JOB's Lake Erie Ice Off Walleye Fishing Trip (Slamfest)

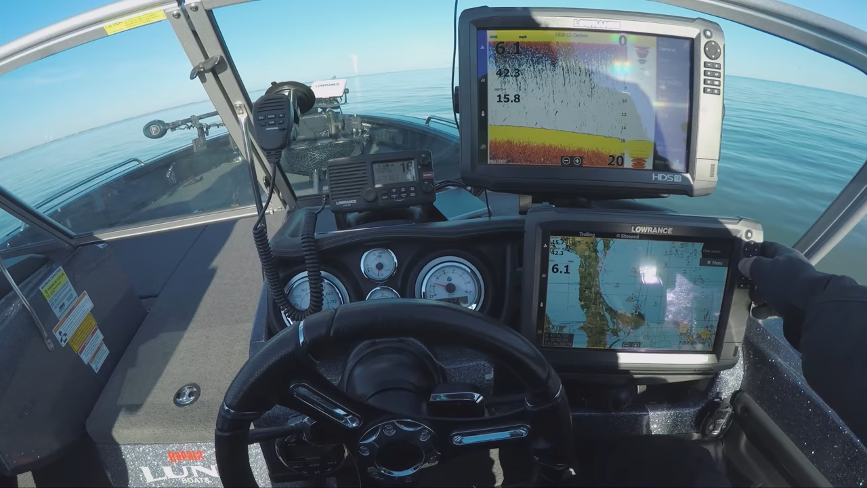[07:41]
we're gonna be heading out pretty much this area right here. So, unless of course we start marking on the way there. So if we mark some pods, we will fish it.
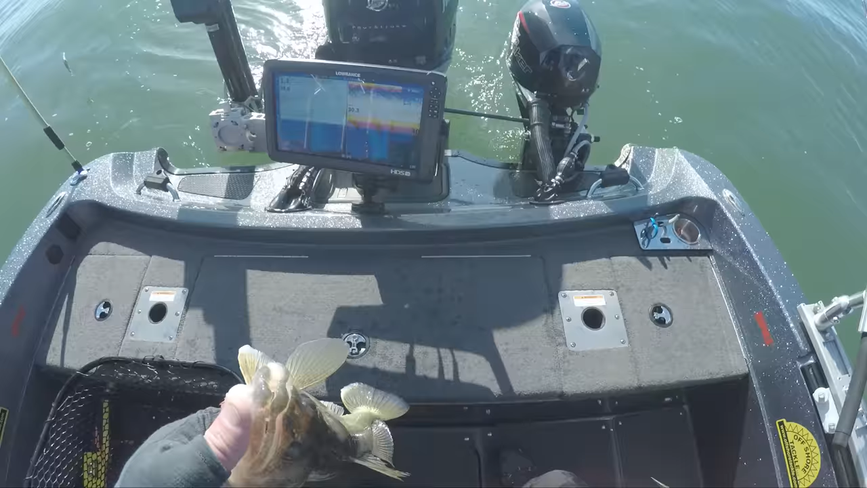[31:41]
Is there a line in here? So, oops, let's put that on auto.